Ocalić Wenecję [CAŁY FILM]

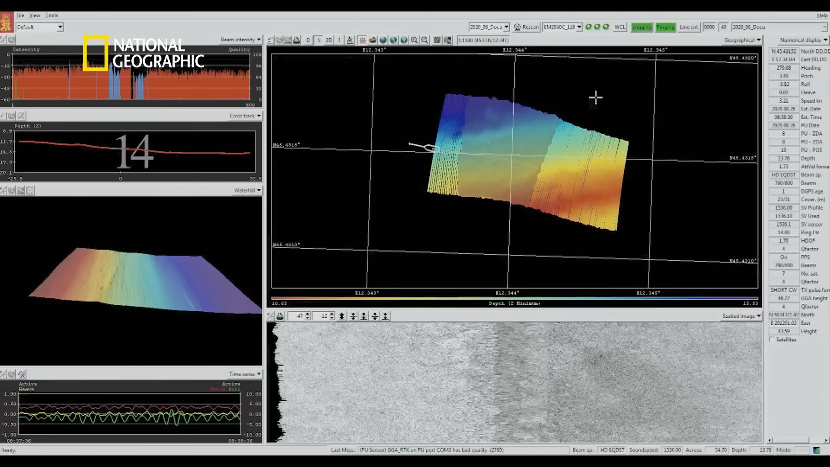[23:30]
Sonar ukazuje ranę zadaną lagunię w roku 1964, kiedy wykopano kanał paliwowy.